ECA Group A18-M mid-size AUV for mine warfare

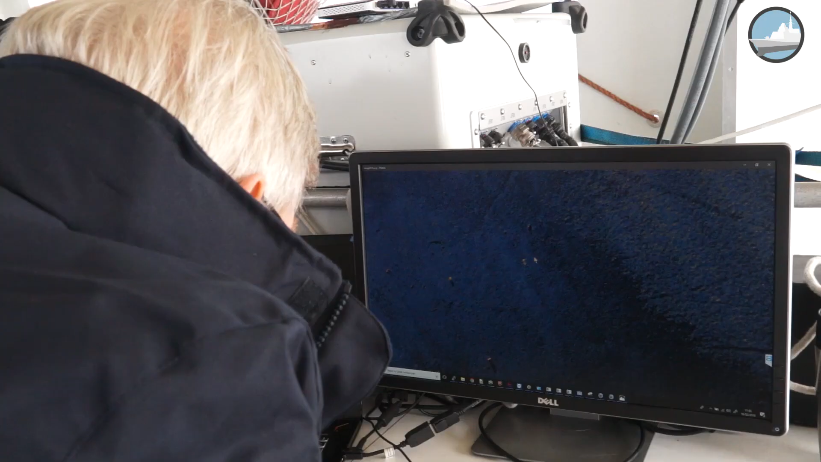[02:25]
So we can see now the image that has been recorded inside the vehicle by the system and transferred to the ship using the Wi-Fi.